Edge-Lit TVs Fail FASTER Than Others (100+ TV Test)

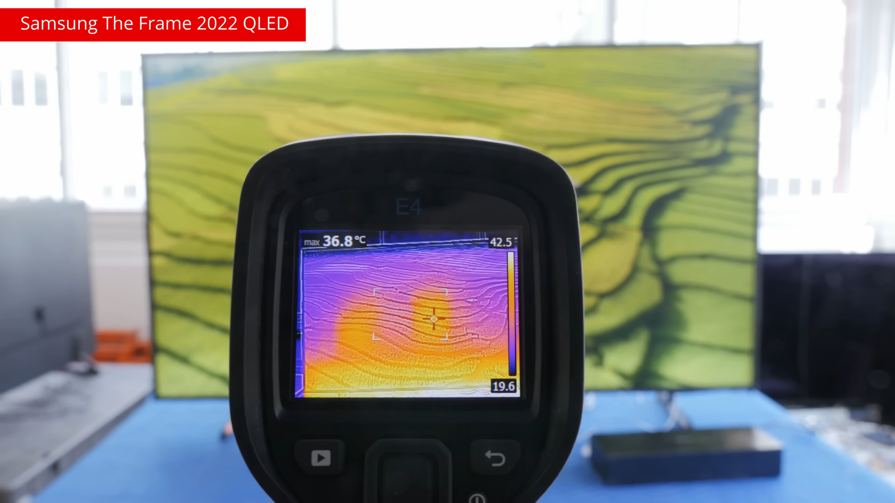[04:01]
On screen: max 36.8°C
And it's up to manufacturers to manage that heat, since it's the root cause of the cracks, warps, and burnouts that we see.
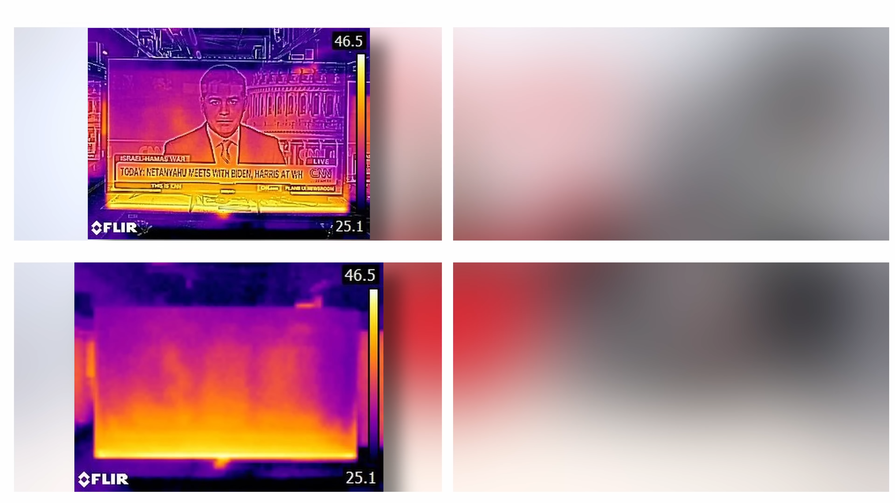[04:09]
On the left, we have the LG QNET 80 2022, an edge-lit TV with 180 LEDs along the bottom.
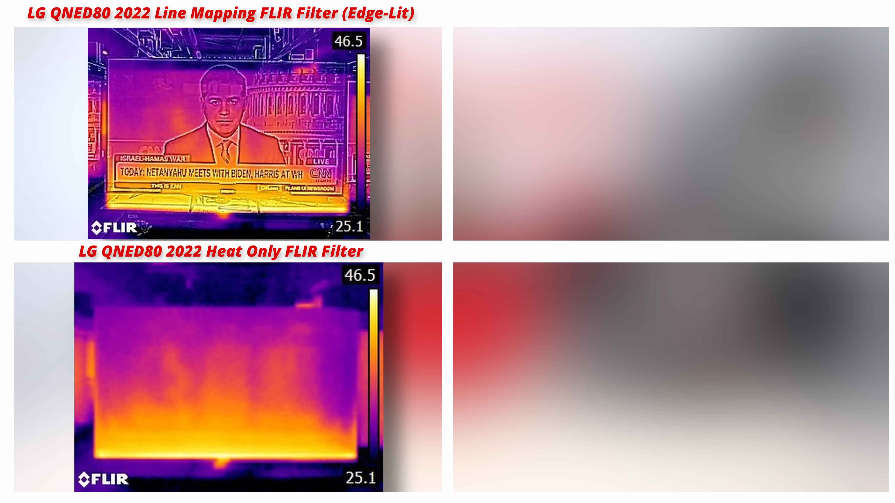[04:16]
On the right, we have the Sony X90L, a full-array local dimming TV with 160 LEDs spread across the back. There's a substantial heat gradient on the LG QNET 80. The bottom edge is about 20 degrees, or 68 degrees Fahrenheit, hotter than the top edge. This isn't true for the Sony X90L. Even though it gets substantially brighter than the LG QNET 80,
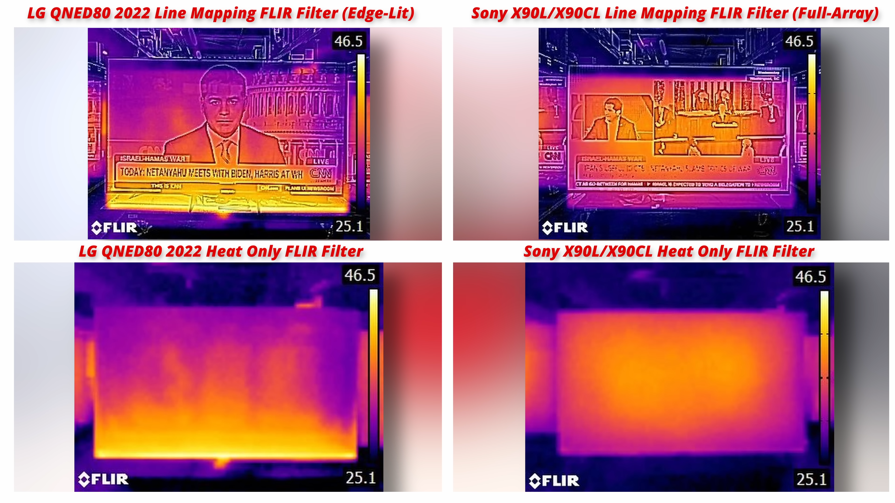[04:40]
the spacing of the LEDs across the back means the heat distribution is much more uniform, so you don't get these hot spots or heat gradients forming.